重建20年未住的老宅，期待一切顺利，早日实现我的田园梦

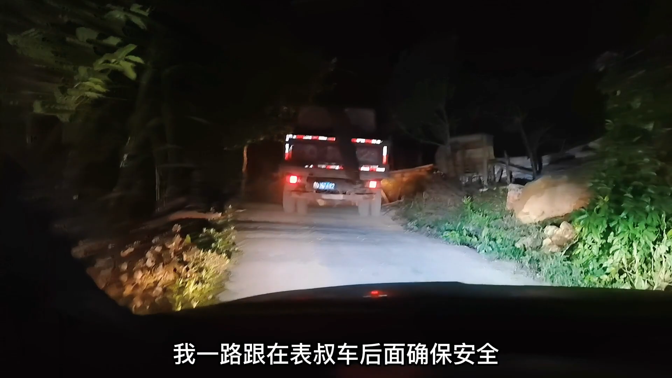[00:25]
由于天黑路斗我一路跟在表叔车后面确保安全到家已经9点多了两个侄子拔河一样的帮忙卸了一吨半的钢筷辛苦了